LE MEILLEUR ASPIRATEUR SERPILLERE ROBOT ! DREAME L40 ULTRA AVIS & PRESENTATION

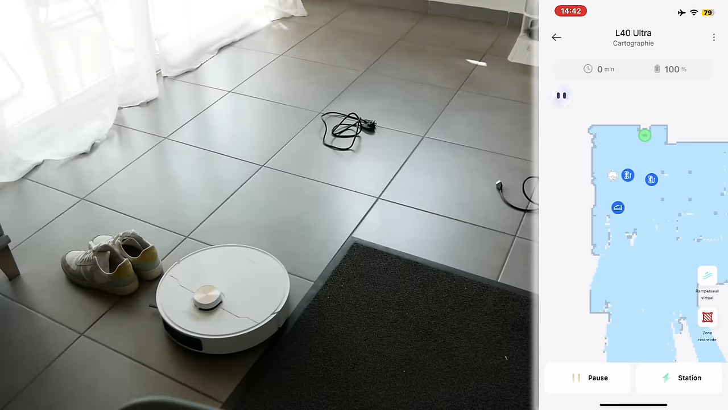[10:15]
ok donc là il se déplace tranquillement il y a la chaussure les chaussures il détecte les chaussures il me met les chaussures c'est fou il se déplace bien il se déplace rapidement attention ouais